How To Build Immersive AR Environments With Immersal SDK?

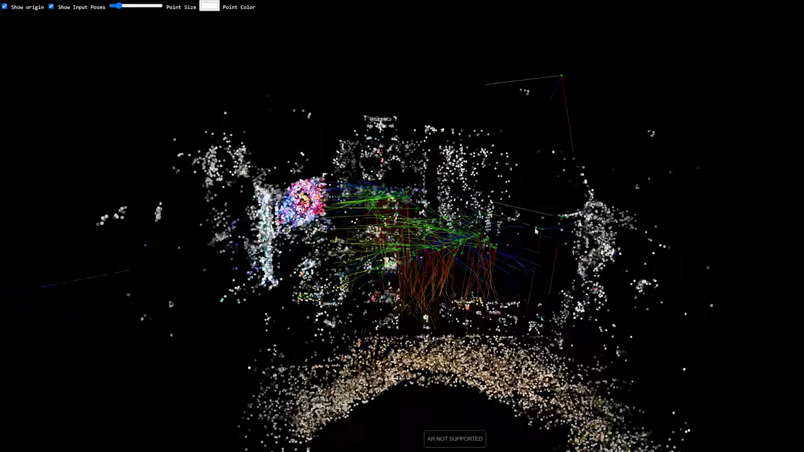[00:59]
You can also upload edited maps and also a lot more features. All right, enough theory.
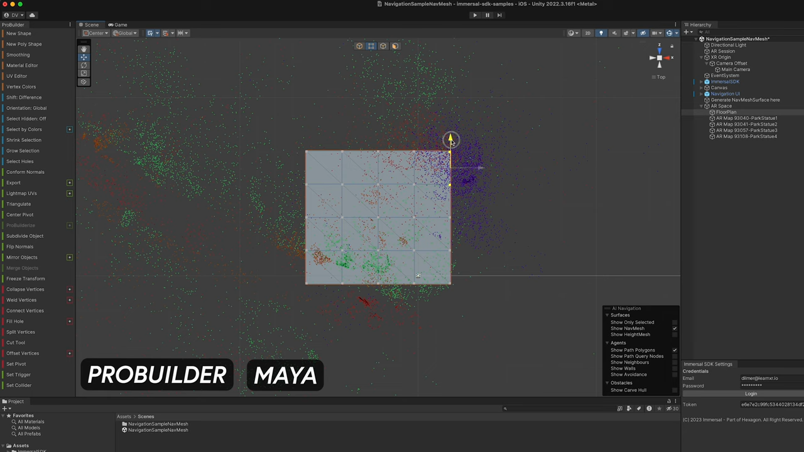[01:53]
You can use Maya, Blender, and so on to basically create a mesh of the path that I'm going to be walking through.
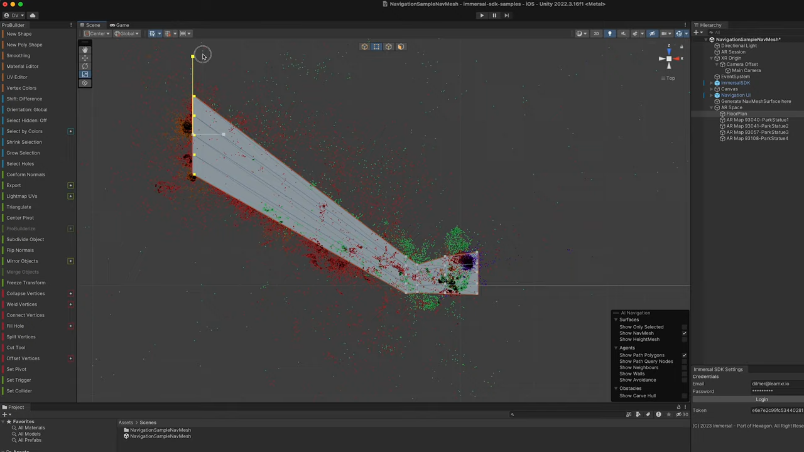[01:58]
So I'm going to go from the first statue to the mid-location.
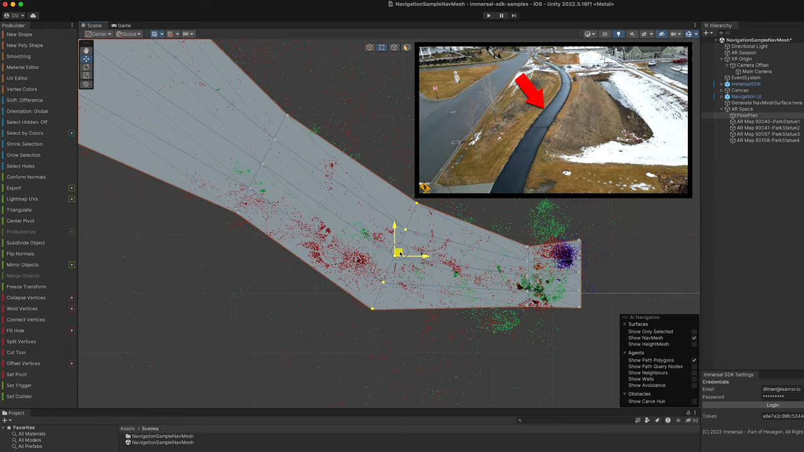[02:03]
And then the third location is going to be basically that last blue statue that you look at. There's also some changes on elevation.
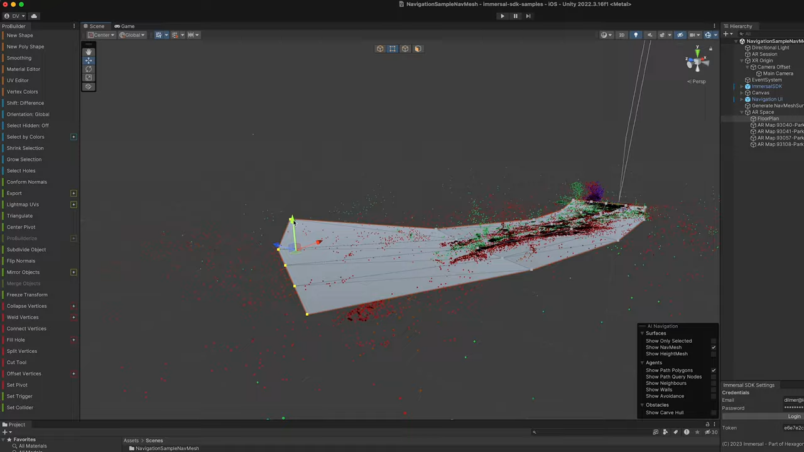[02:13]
So that's why you see here that I'm grabbing some of the vertices and basically moving them down.
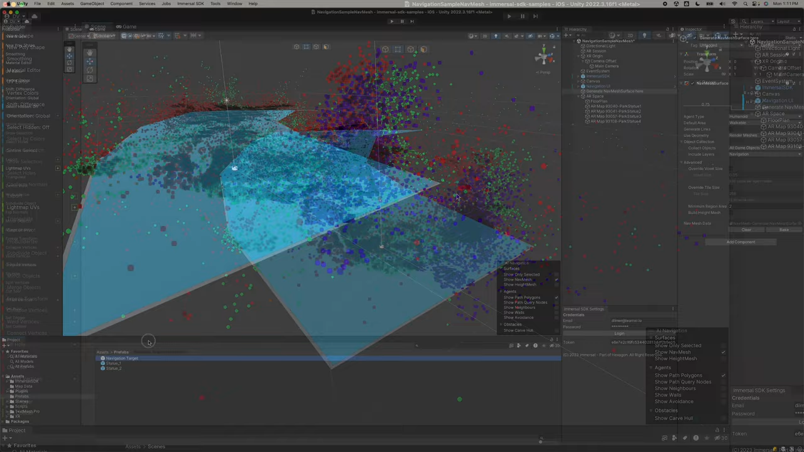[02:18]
And basically the goal is to create a mesh in the navigation system so that we can
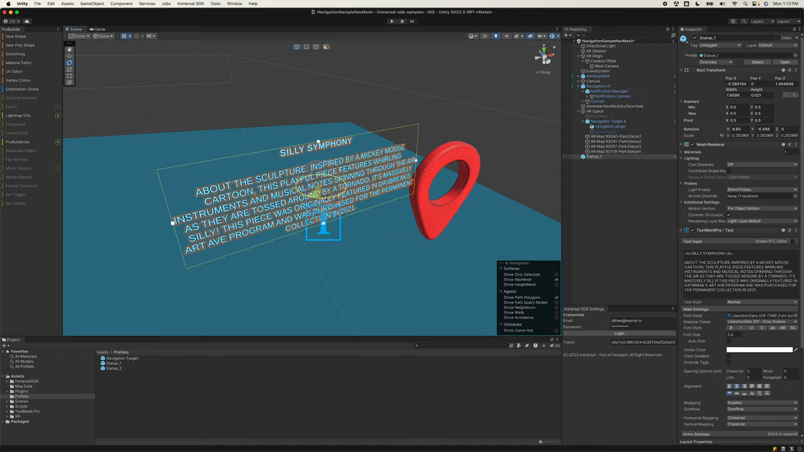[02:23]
go through these different statues in real life and we can find them pretty easily.
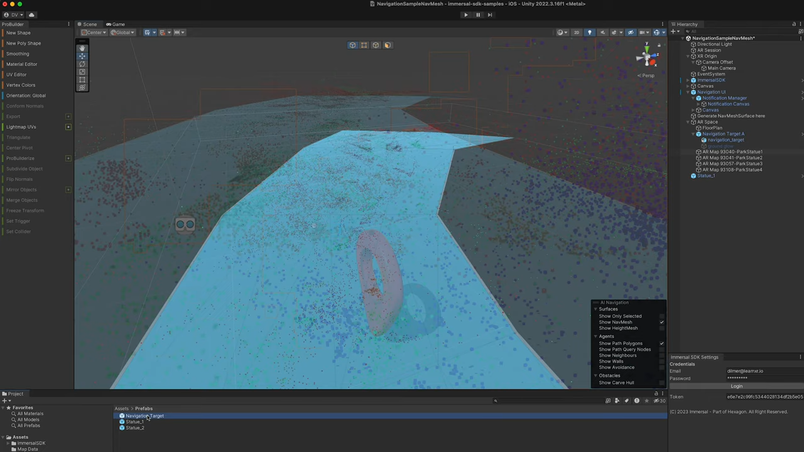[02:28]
You can see that I have an overlay of each location, also multiple waypoints.
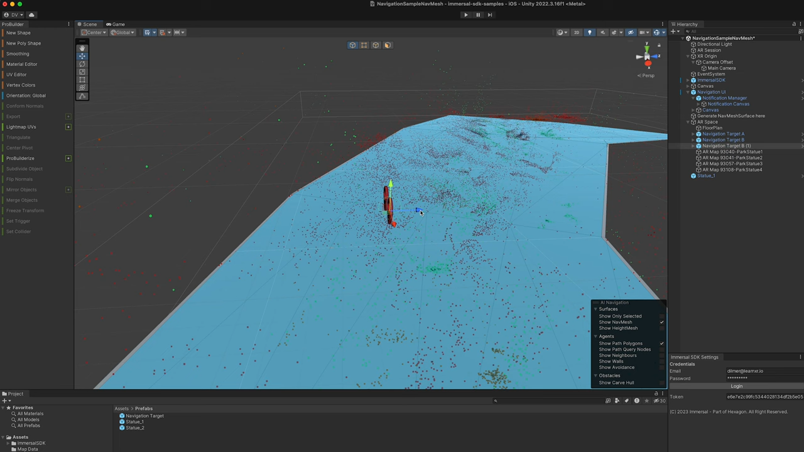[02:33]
So on this last waypoint, I also needed to bring the vertices up because there's elevation change in that last location.
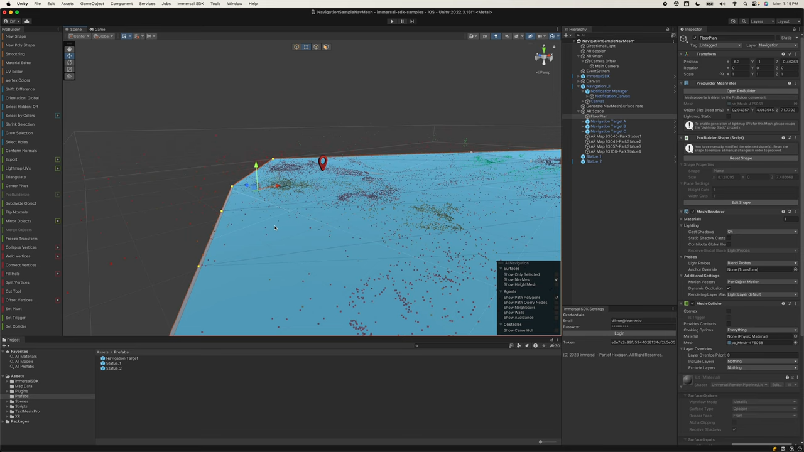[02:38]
So these are some things that you have to just play with and tweak until you get right.
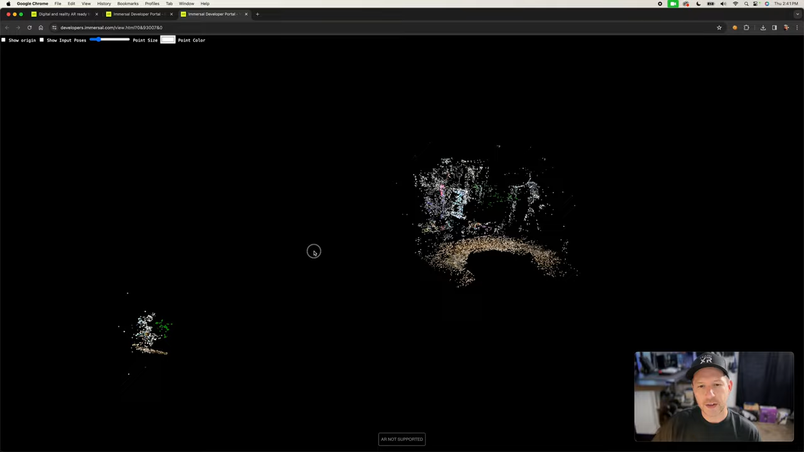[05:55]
you can see here that now I can go in and look at the point cloud that got generated or the feature points that got generated based on that scan.
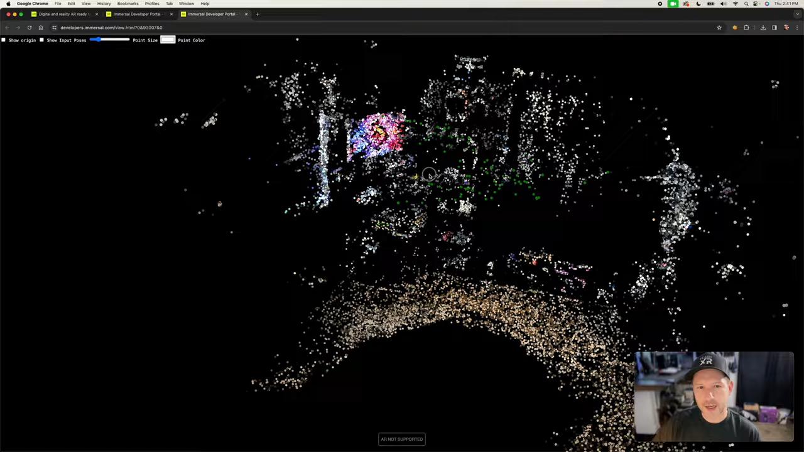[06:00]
I can see here that it's going to be, this is my office, and you can see here, this is my monitor, and then the other monitor that I have in portrait mode,
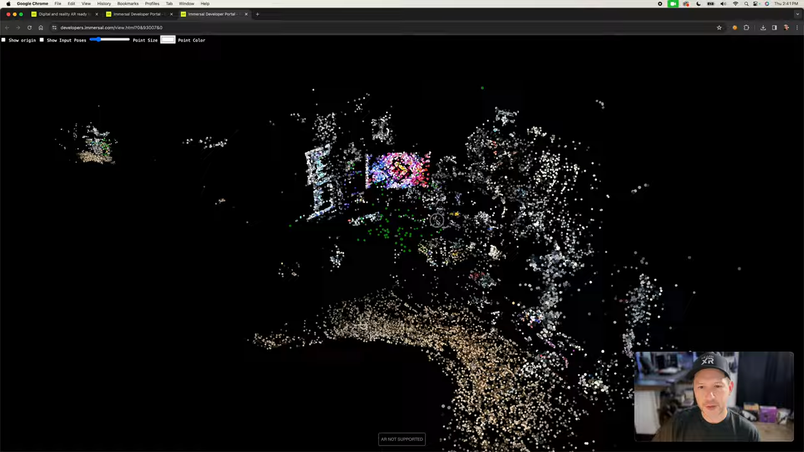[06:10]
and then I can also see here, there's a curve here, which is for the light that I have.
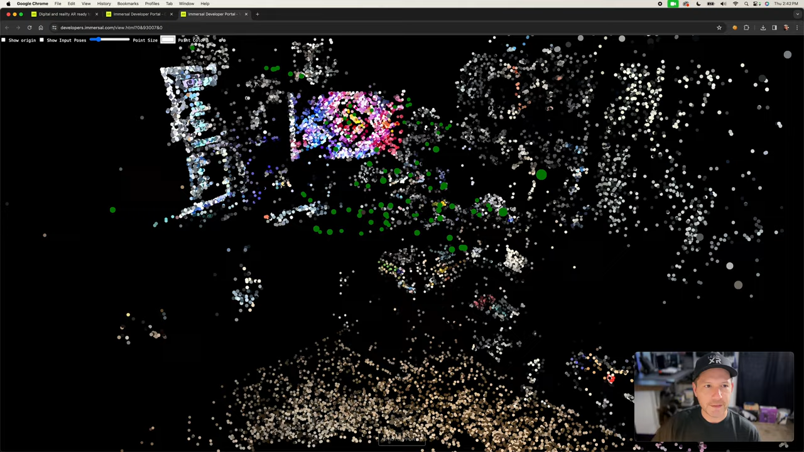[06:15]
So I know that this is the one that I took. You can also change the size here of the different feature points. You can look at all the, you know, all different areas of the map by using your mouse and left click and holding it.
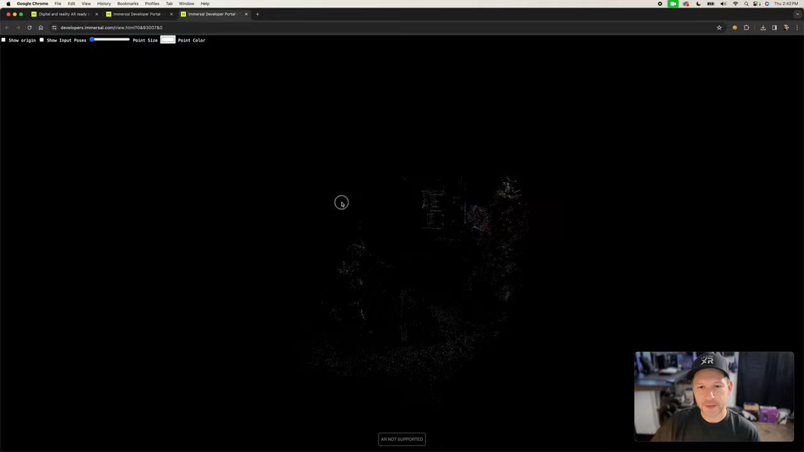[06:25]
You can also change the color here if you wanted to change it.
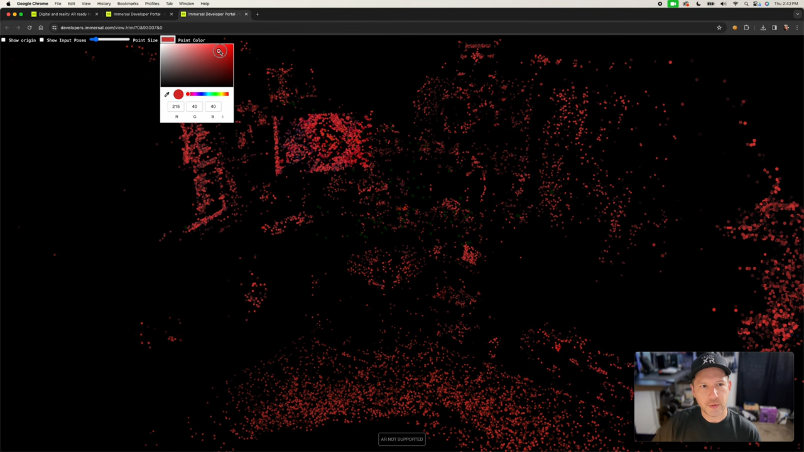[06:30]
Maybe you wanted to have it red because that stands out, but basically gives you the, you know,
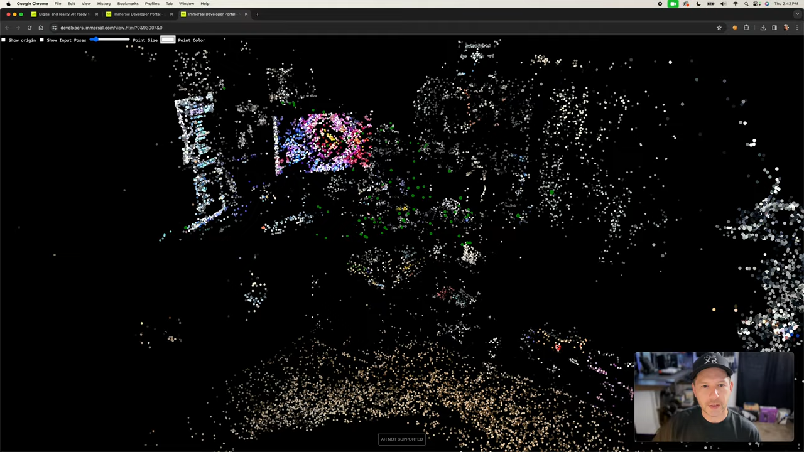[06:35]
different visibility options to be able to look at the map that we generated. If we look at the dense file, we have the tripod here. We have some of the devices that I need to review.
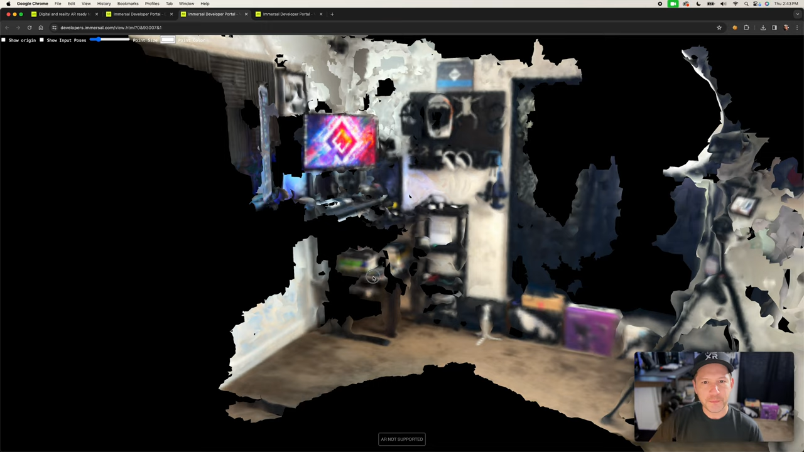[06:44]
You can also see some of the VR devices, also my desk.
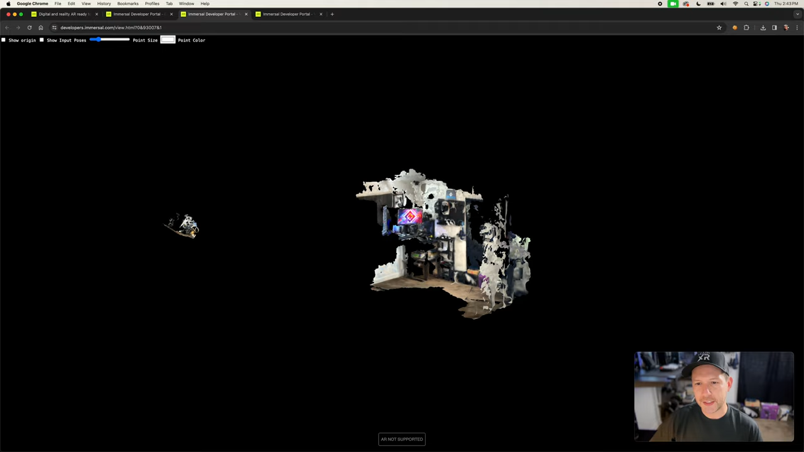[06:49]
So it just gives you an idea of the actual mesh that got generated based on that map.
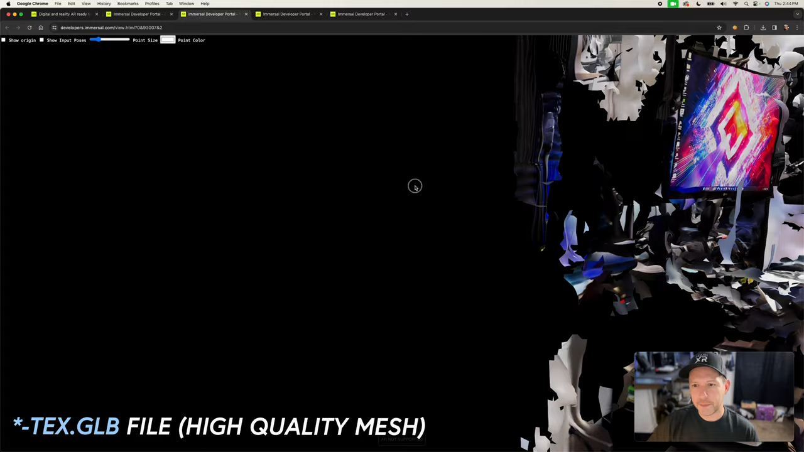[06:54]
And this is a better quality one. I can even see the, you know, some of the icons in here, the Oculus icon, Unreal. We have, you know, my actual ID here, some of the books,
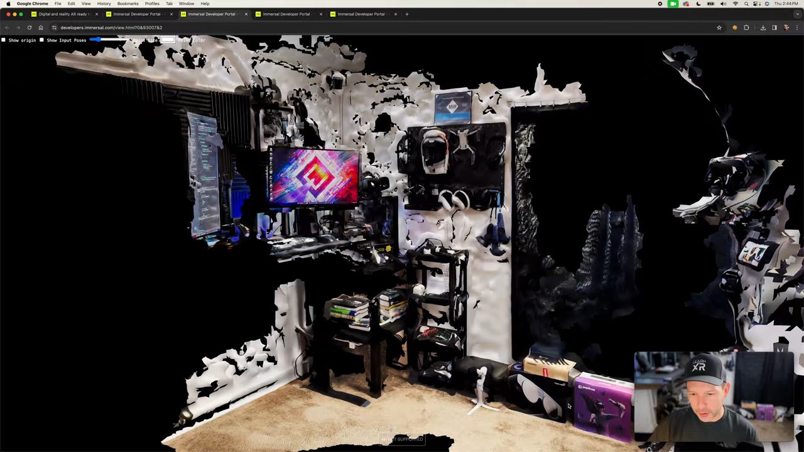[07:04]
and then Magic Leap Box, the, even myself recording on that, on that tripod. So this looks really, really good. The other thing that you can also do though, is you can also download these files.